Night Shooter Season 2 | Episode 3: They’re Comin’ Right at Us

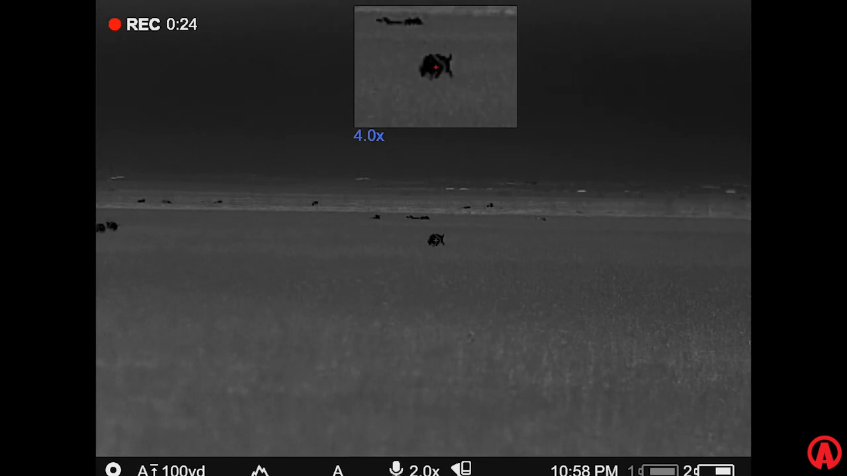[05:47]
Are y'all good? Mine just turned. Mine's walking away.
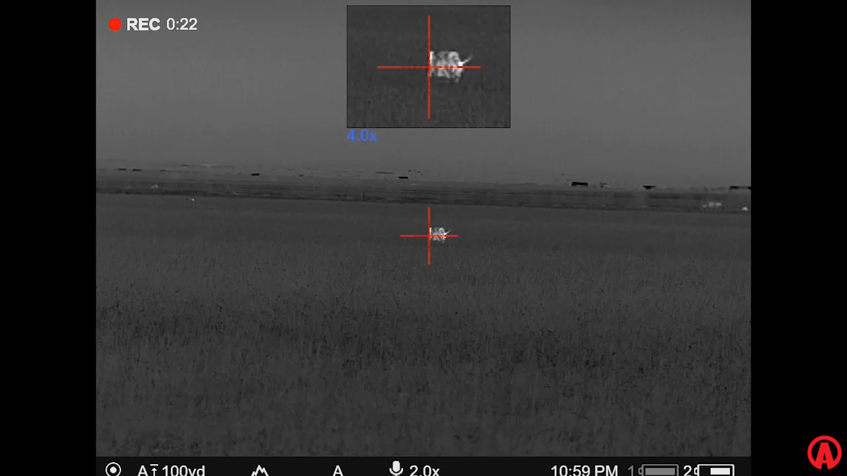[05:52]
I got a different one. Gosh. I got a different one. You're getting far. All right. Unfortunately, the biggest pig in the group, he noticed something was going on.
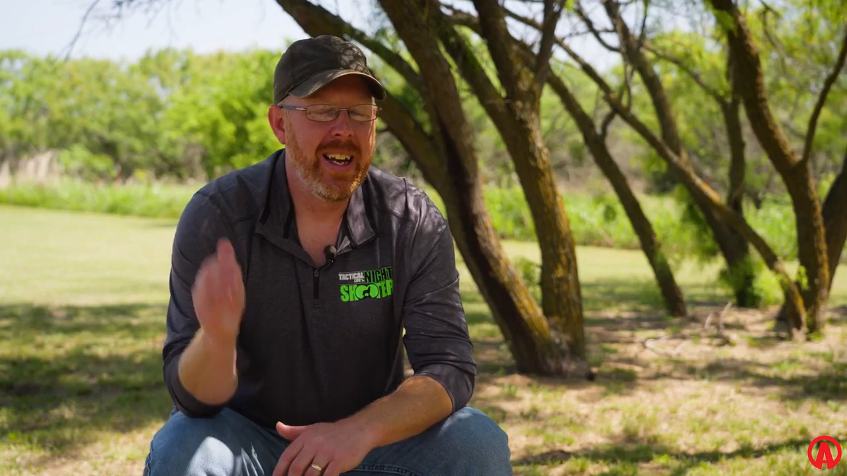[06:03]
He made a quick squeak, and it took the entire herd with him.
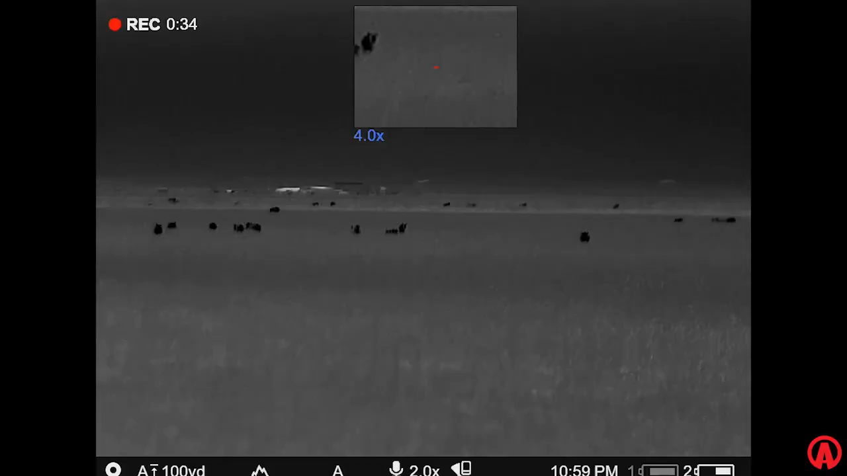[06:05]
They're moving pretty quick. We better just go for it. Yep. Y'all ready?
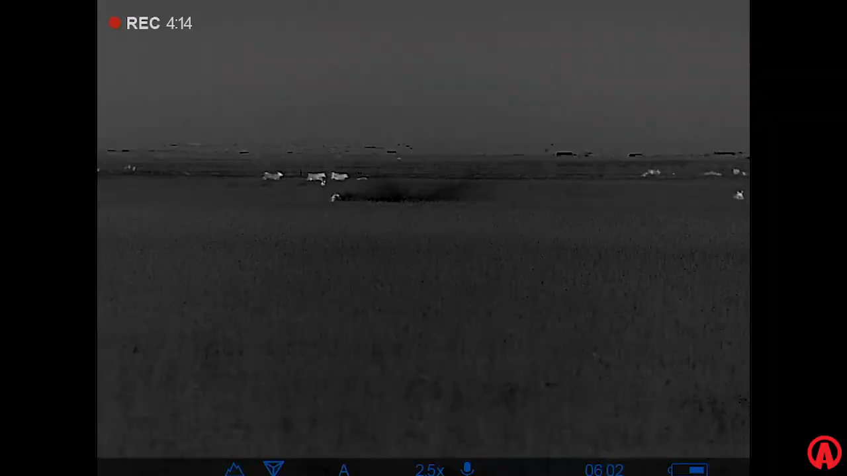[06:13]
Don't go to the right. Yeah, watch them cows. Not a whole lot of shot opportunities.
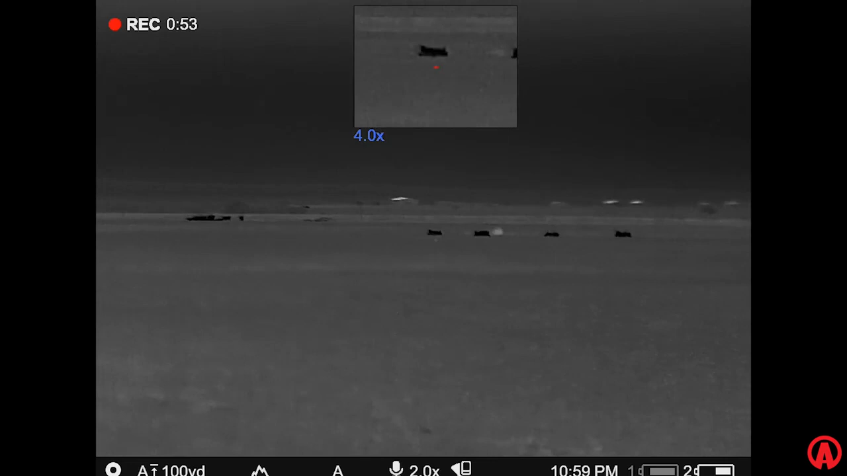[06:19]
The hogs scattered like popcorn all over the field. There's pigs right in front of us.
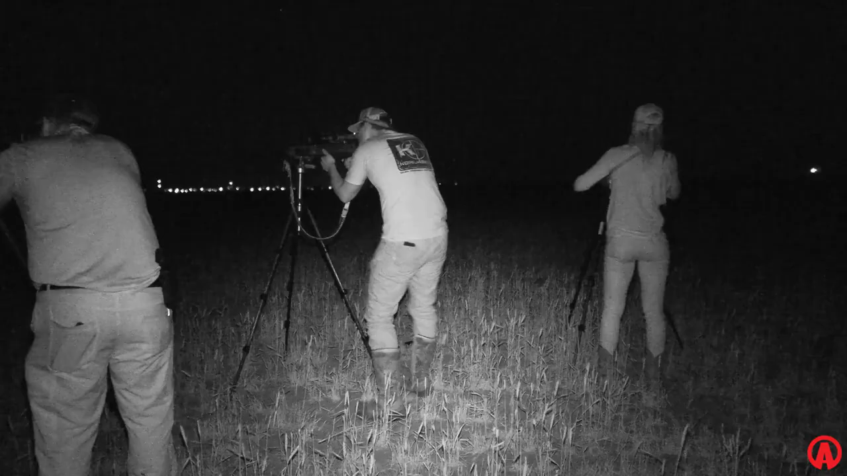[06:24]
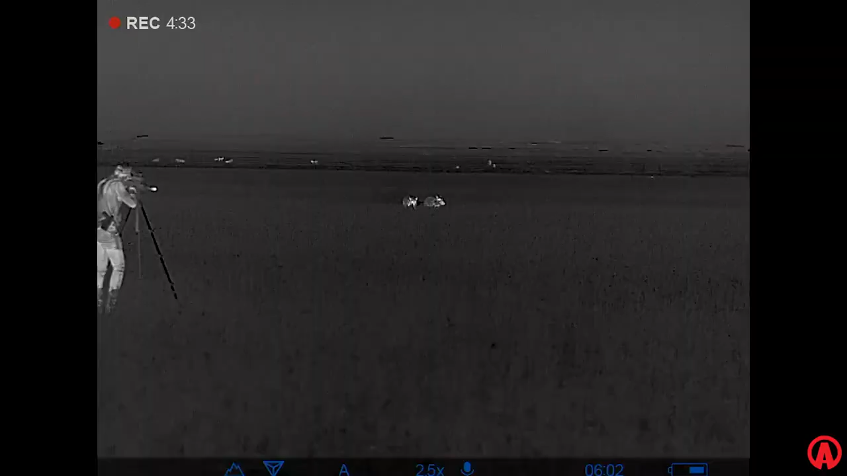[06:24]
Coming right at us? Right in front of us. Oh, yeah.
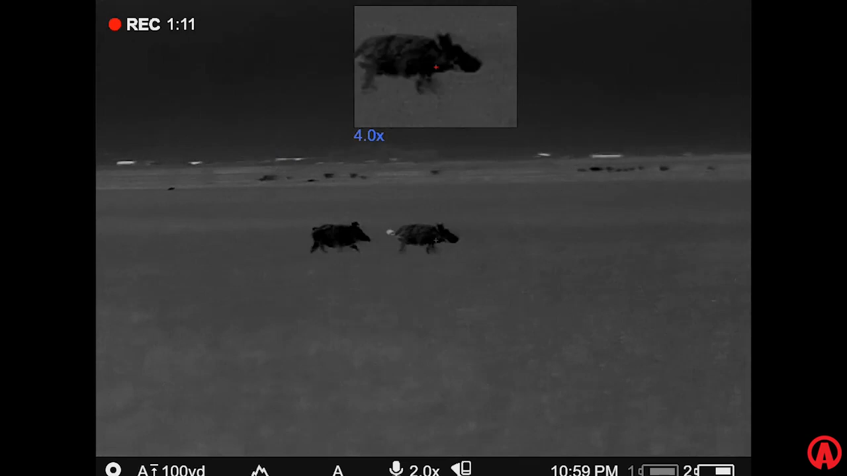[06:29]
He's gonna run right at us. Going to the left.
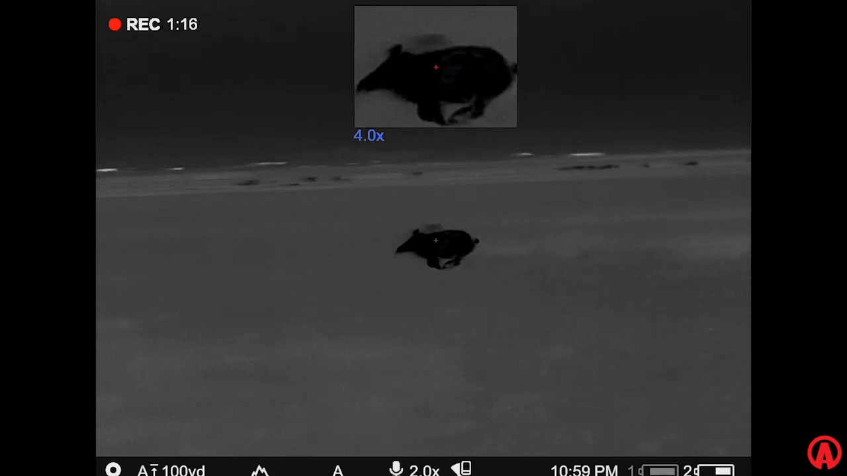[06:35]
Y'all shoot. I got it. Got it.
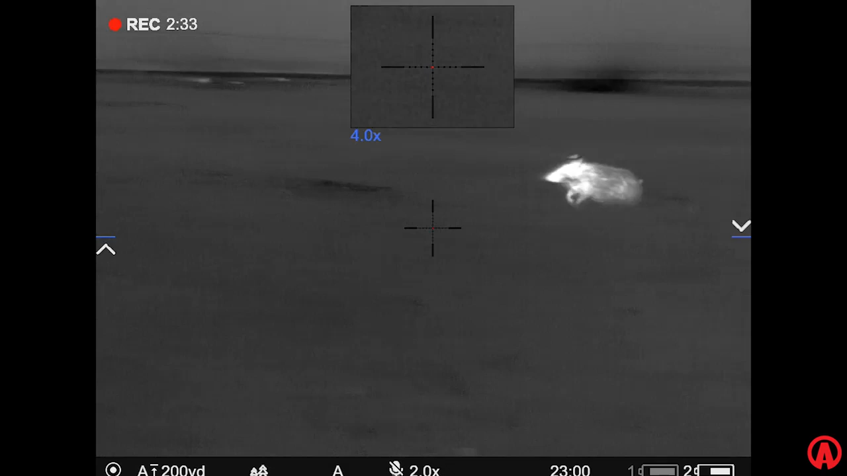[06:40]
Double tap.
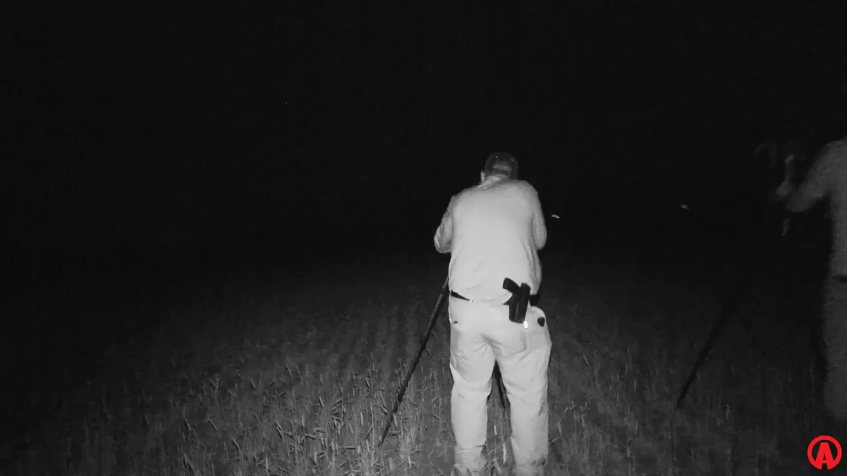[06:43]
On your right. Is he down?
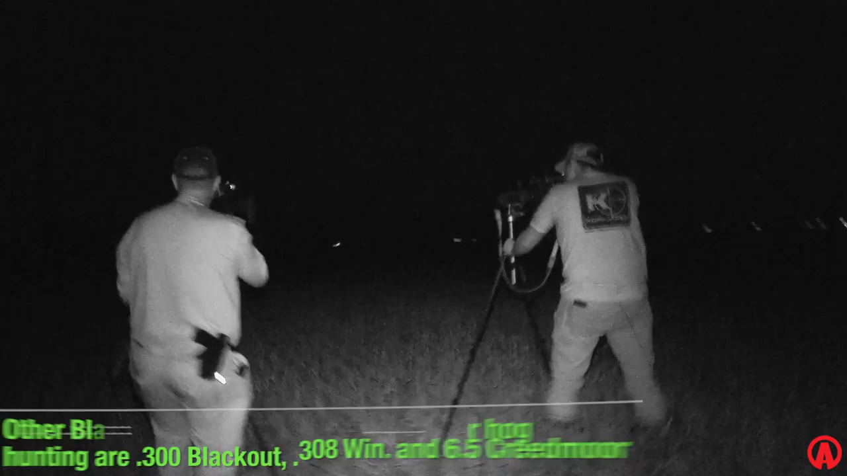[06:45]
Where'd he go? He's down. Okay, I'm not turning that way.
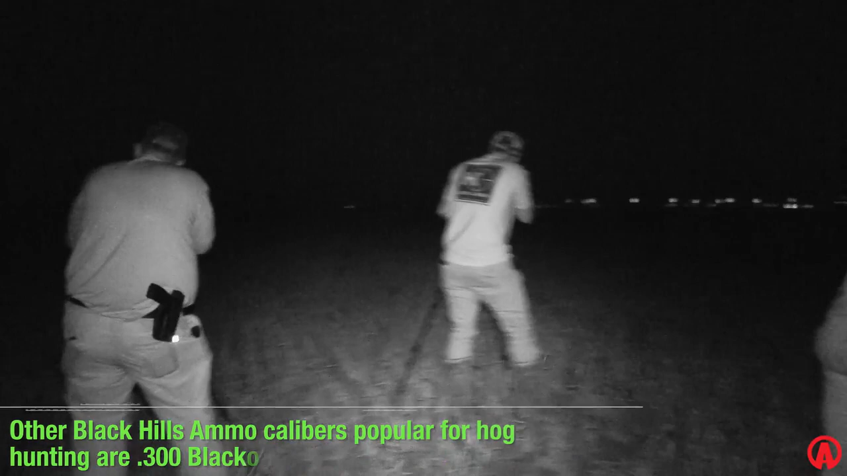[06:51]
There's one right in front of us. More? He's limping.
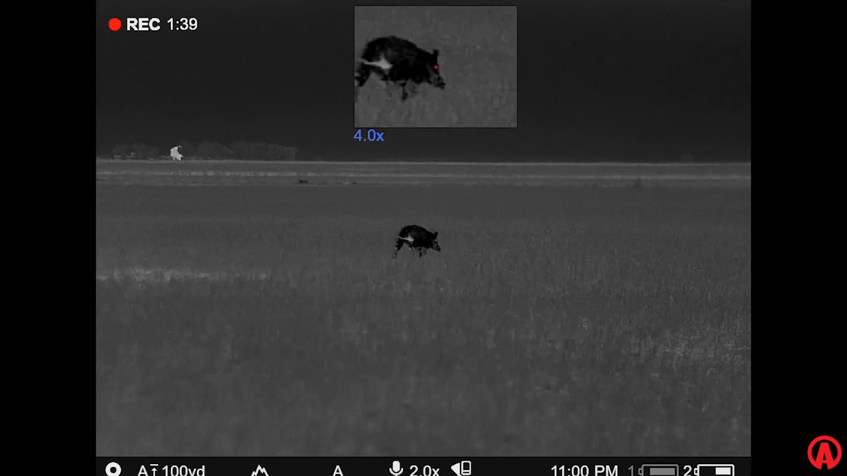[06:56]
That was a headshot. That was the one that was right in front of us that got it back up.
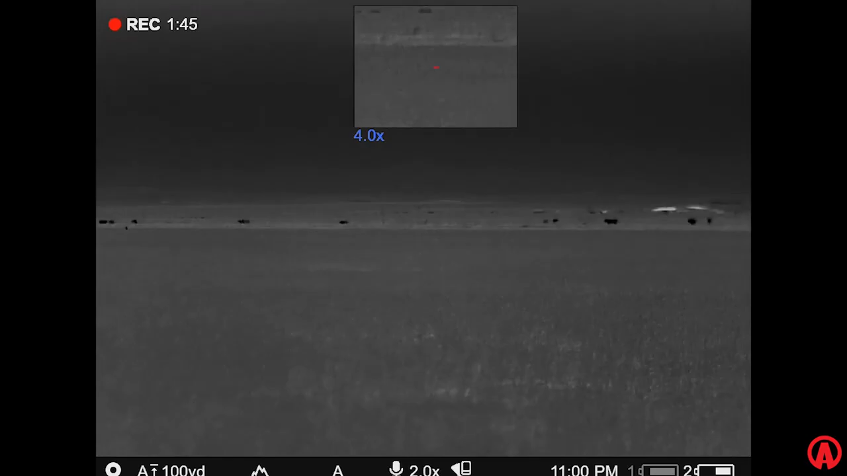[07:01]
We went out to start gathering up those pigs, and now these ones were really big.